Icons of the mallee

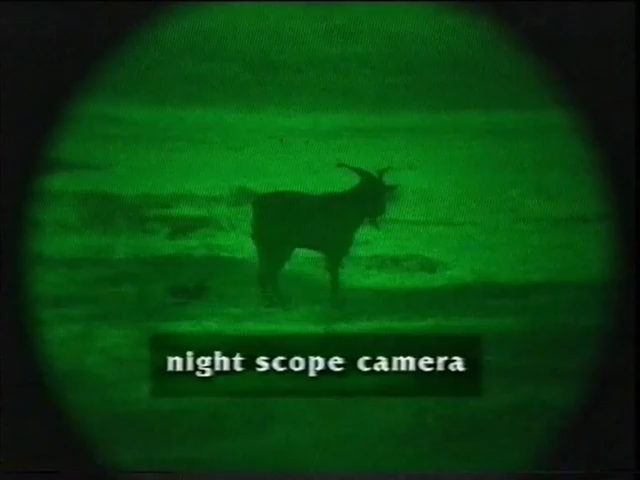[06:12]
Action has been taken to close the dams in some of the larger parks.
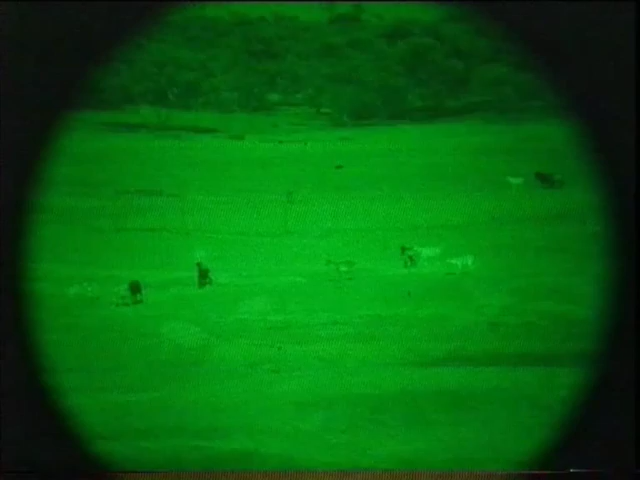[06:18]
Goats are also being controlled by shooting, trapping and mustering.
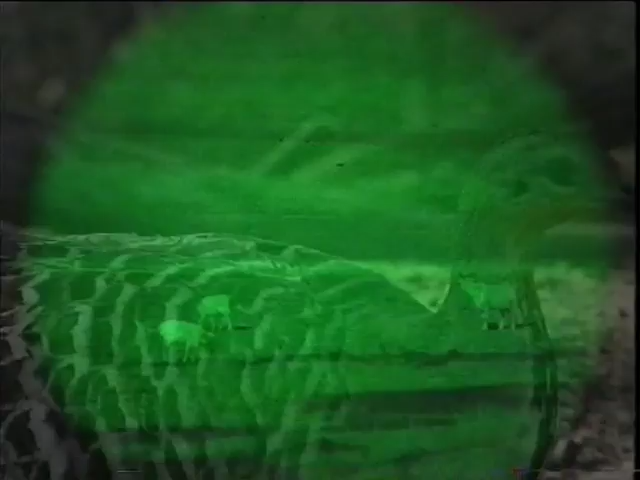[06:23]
Despite these pressures, Mallee Fowl are well adapted to their semi-arid environment. This includes coping with periodical fires.